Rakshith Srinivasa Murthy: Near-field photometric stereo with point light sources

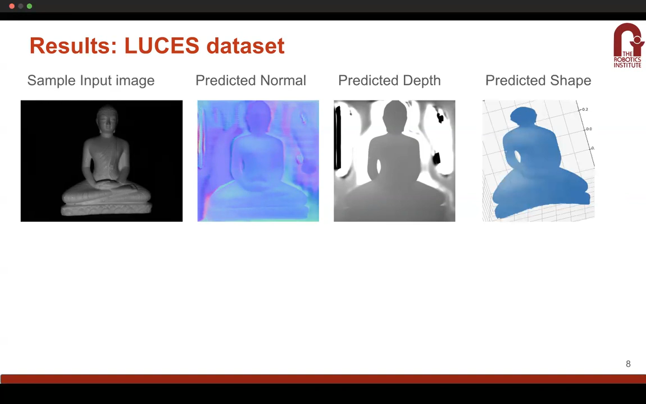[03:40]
Just for reference I have also included the ground truth normals and the ground truth shape here as as well and this
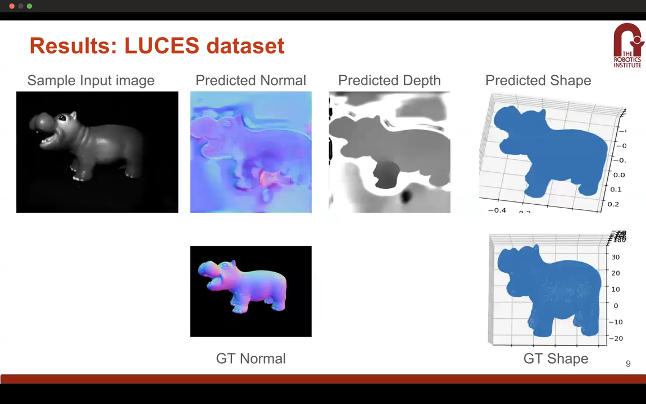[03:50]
is another example from the same data set for the hippo object.
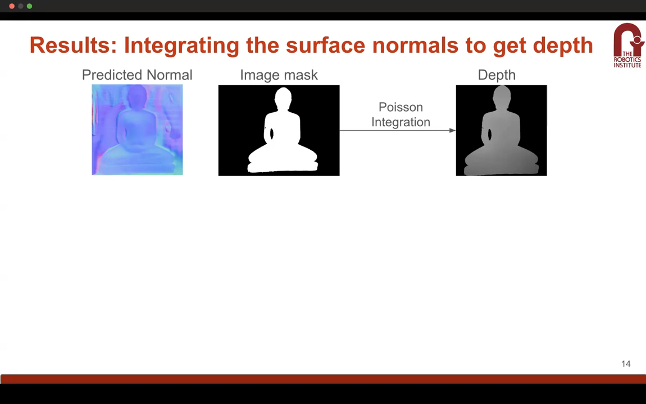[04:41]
the depth as follows this cannot be a substitute for the neural network approach because that model is required for the depth estimates in the intermediate steps but this can be another alternative to estimate the depth at the final resolution.
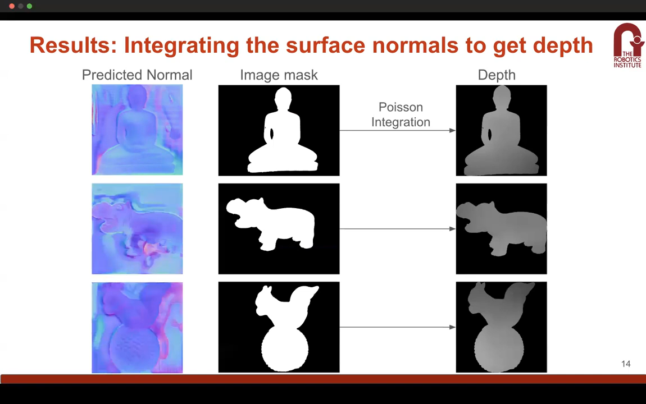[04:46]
These are the results for the other images in the user's data set and these are
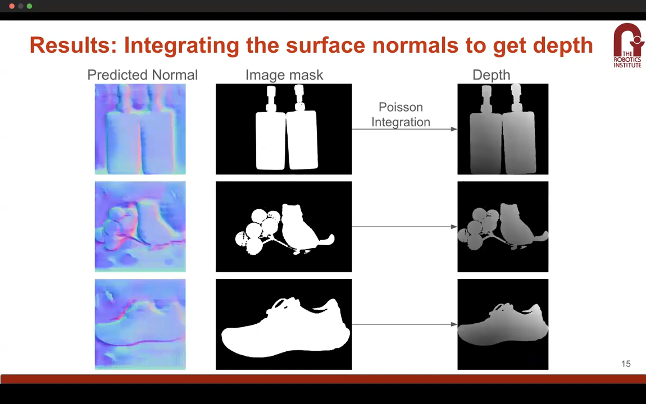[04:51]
the some of the images which these are some of the results for the images which have been captured by me. Thank you.